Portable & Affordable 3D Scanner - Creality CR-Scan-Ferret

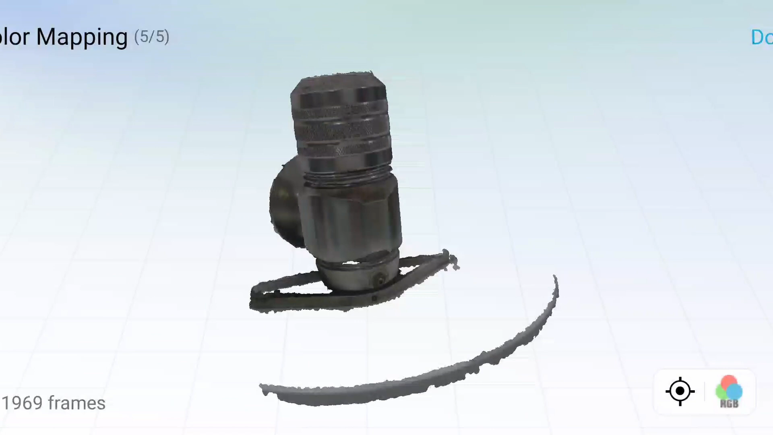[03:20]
There was a couple of points where I wasn't able to capture especially where there were dirty parts on the actual blow-off valve itself where it's actually black and you can see from this
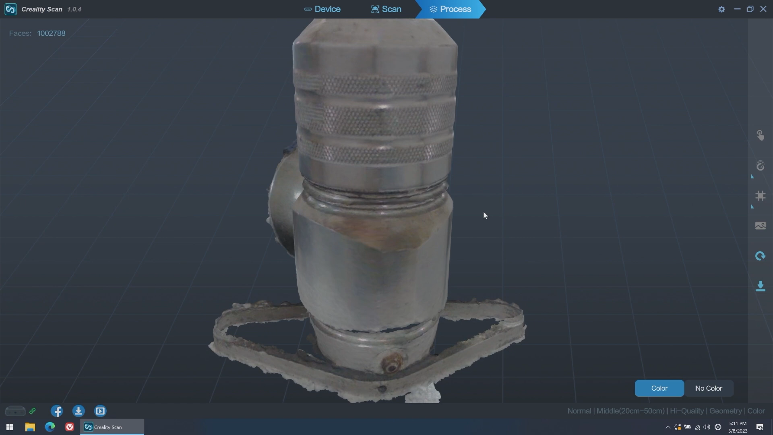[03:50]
able to scan it just as well and it got all the textures and the coloring correct similar to what I got on my cell phone.
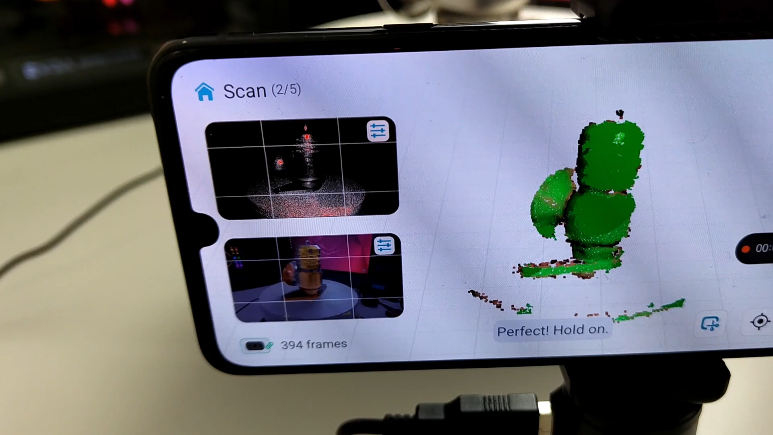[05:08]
It's just so much easier to watch it through the phone
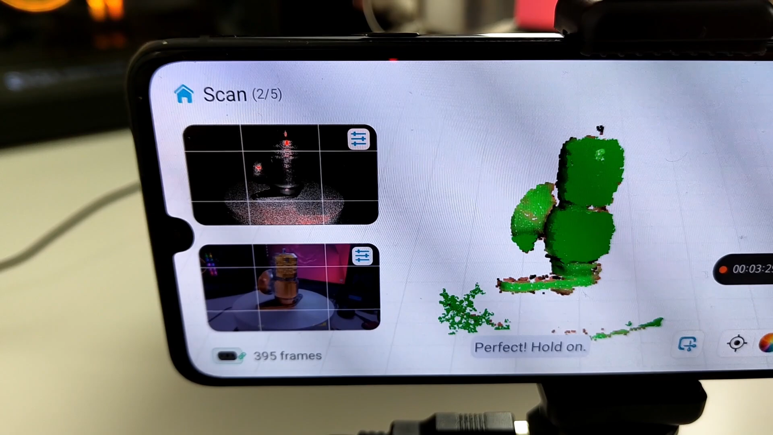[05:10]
and see if you got the points correct versus using a full laptop and a more expensive scanner to scan the objects in.
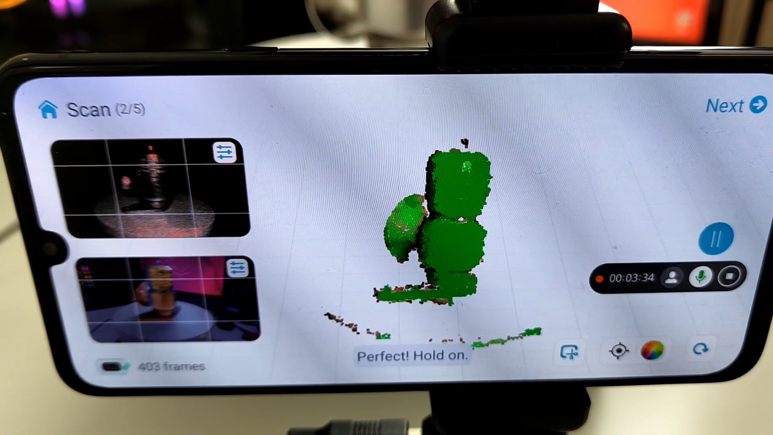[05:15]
So ideally it depends on your use case scenario. For me I am definitely not a 3D designer.
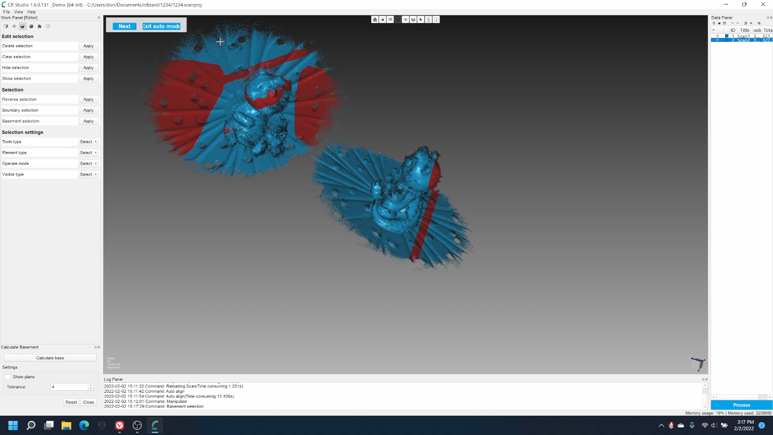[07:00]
angles merge them together and delete the stuff that you don't need and in their software you could have a complete mesh. So this is where I do see where falls short is the software itself.